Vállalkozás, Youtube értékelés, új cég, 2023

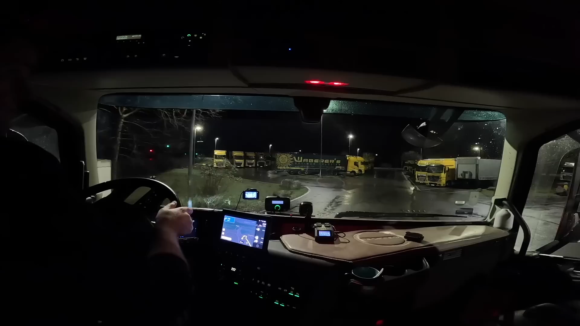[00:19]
És onnan már ugye én megyek hazafelé. Hát itt pedig a Wabers flottát láthatjátok, hogy hát legalábbis egy jó részét Németországban, így hogy nem messze vagyunk Saarbrücken-től.
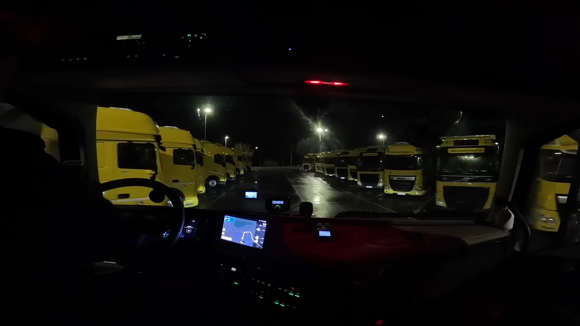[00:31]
Úgyhogy úgy lehet, hogy most nem a szántó föld közepén állnak legalább már a wabis gépek. Azt hiszem, hogy tavaly álltak, vagy Belgiumban, vagy Franciaországban valahol. Úgyhogy itt egy autohoffban héderelnek. De természetesen, hogy a sofőrök otthon vannak.
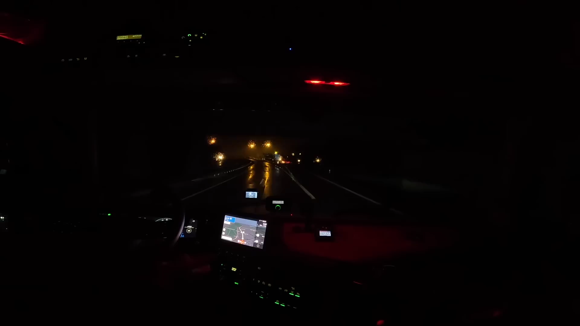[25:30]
viszont így legalább az edzés részét vissza akarom hozni, itt pedig meg is érkeztünk a francia határa, és rögtön itt egy pillanatra félre is húzódunk, beadom neki a francia kezdőországot,
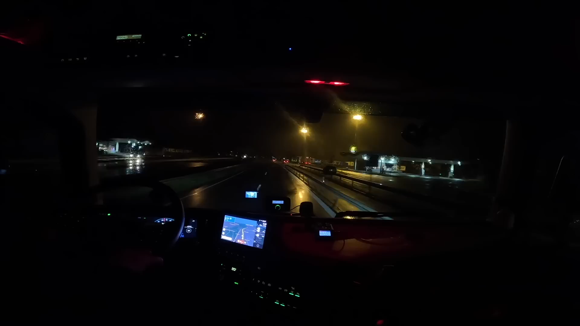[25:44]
van ahol itten hát itt a leállóságon a kutyát nem zavarjuk így ígye ide így lehédereltünk hát nem minden, hogy mindenki megállva, még egyet megyünk oda, hogy zavarja szabad ne feled, bekacsoljuk ide ezt a kamerát de nem jön senki